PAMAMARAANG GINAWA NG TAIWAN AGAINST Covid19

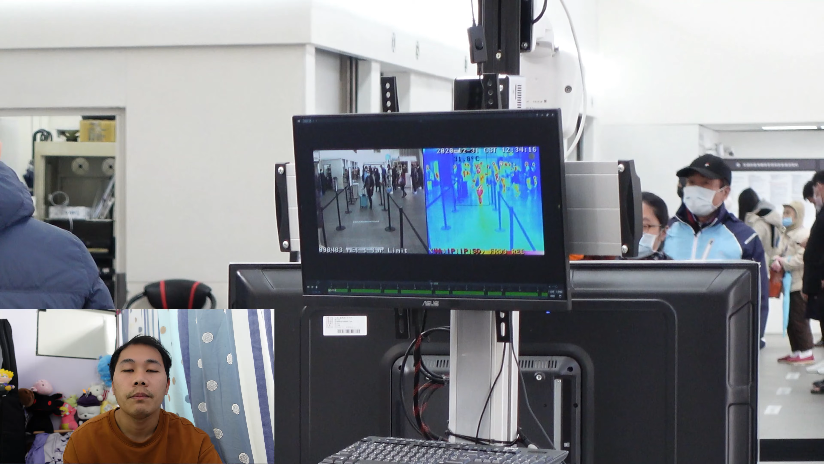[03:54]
magkikita sa video, yung temperatures ka na, kung saan, na-detect ng machine, kung mataas ba yung, mataas ba yung temperatura mo.